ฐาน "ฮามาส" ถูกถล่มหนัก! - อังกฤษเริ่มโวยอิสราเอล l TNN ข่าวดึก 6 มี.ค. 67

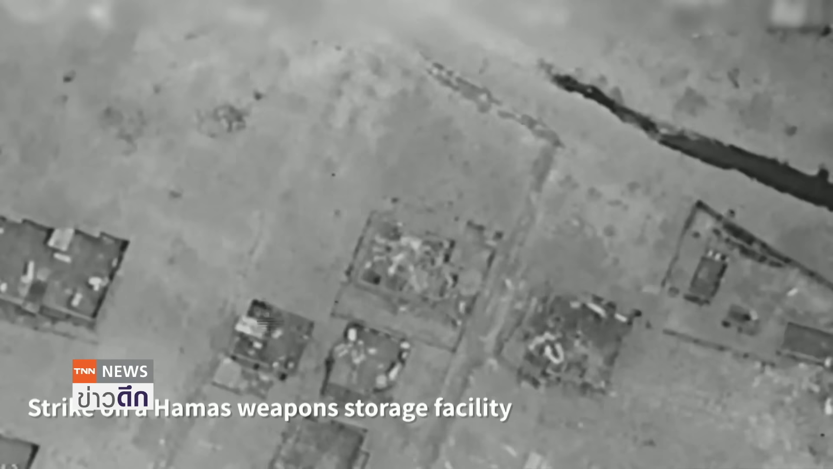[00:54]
ส่ฐานที่มั่นของกลุ่ม Hamas ในชนวนกาศาแล้วมีภาพช่วงหน
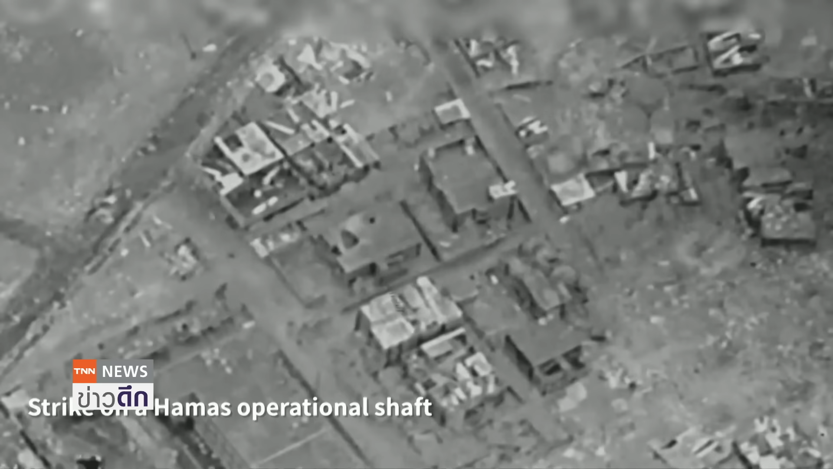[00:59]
ึ่งที่ Israel ระบุว่าเป็นภาพขณะที่สมาชิกลุ่มก่อการร้ายวิ่งนี้ออกมาจากอาคารแห่งหนึ่งเพื่อไปยังอาคารอีกแห่งหนึ่ง